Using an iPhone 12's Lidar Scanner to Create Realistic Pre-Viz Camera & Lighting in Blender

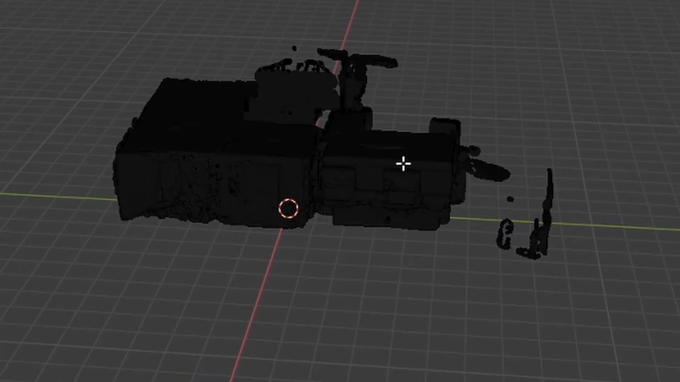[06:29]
that there's still some floating bits when you're in object mode click faces select a
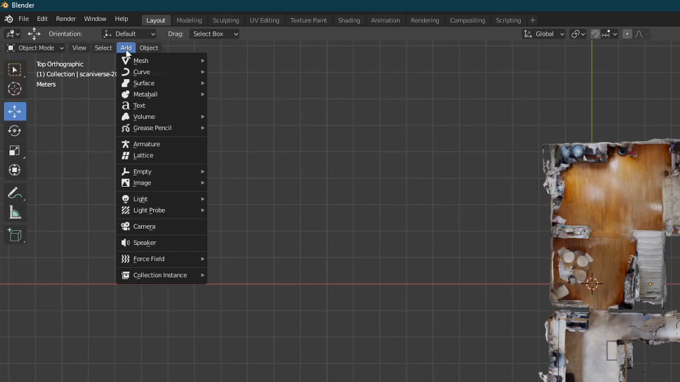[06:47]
a nice curve make sure it's a bezier curve and you're going to want
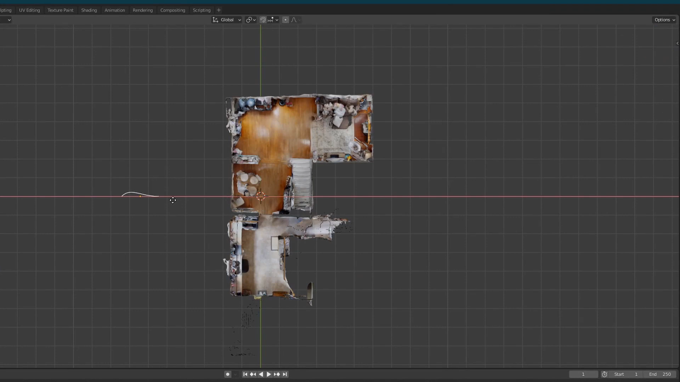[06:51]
to take some time really kind of finessing this getting it to look right because this is essentially what the camera is going to track
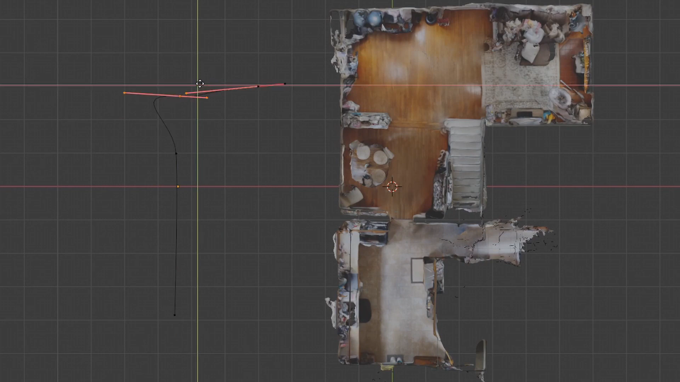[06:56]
so you can see i kind of curved it out move it into position so it's going through the door and then i raise it up to
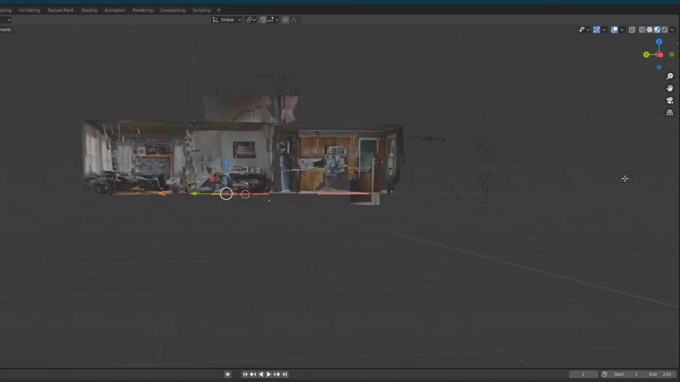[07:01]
be about where a camera would be in the scene go up to add add a camera drop that in
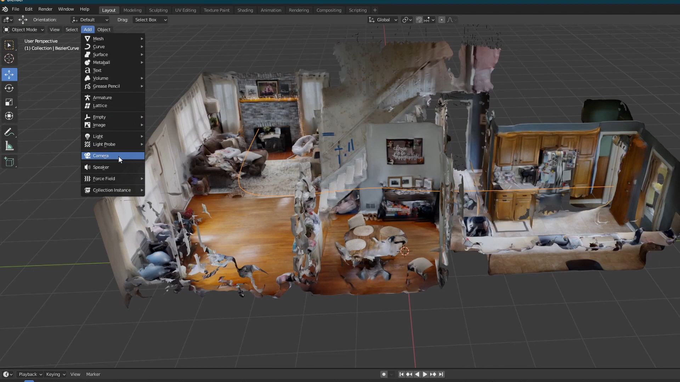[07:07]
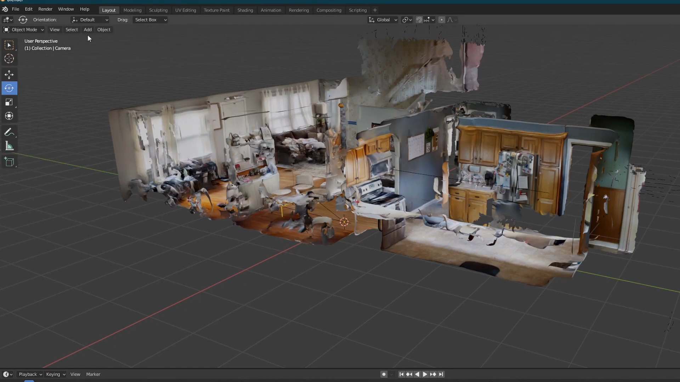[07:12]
then you want to go and add an empty and then you're going to want to parent these two together so what you got to do is in the menu select
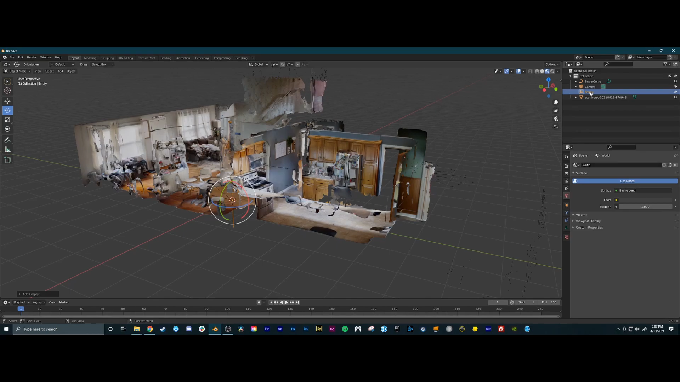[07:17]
the empty and then select the camera and then you can't just press ctrl p to parent in the folder so in order to actually do this you need to have the mouse just hovering over the project area not in the menu i don't know why it does that but that's just how it works now once they are parented you can now take the camera and you can go to a constraint tab and add a follow path once you add that you can select the target
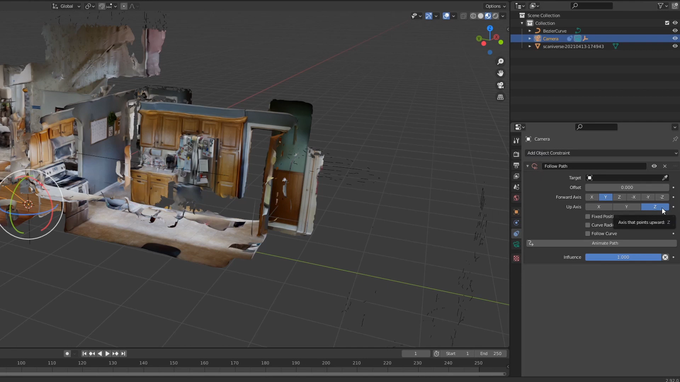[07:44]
which is going to be the bezier curve and you can see it snap to it and this little slider